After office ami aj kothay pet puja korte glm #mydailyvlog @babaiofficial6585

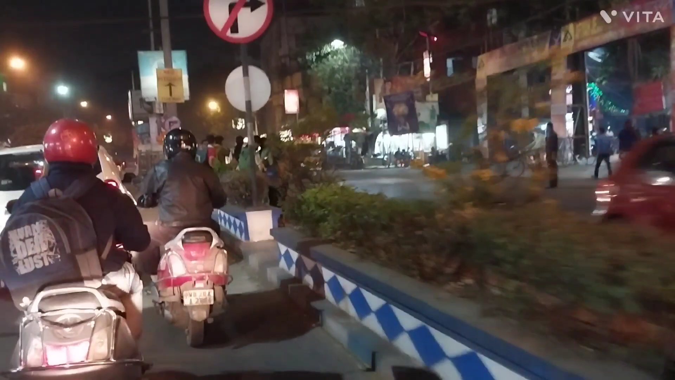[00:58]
তো চলো সামনে রাস্তা এনজয় করো, হালকা হালকা জাম আছে বুঝতে পারছি, গাড়ি চালাই তোমরা রাস্তা এনজয় করো।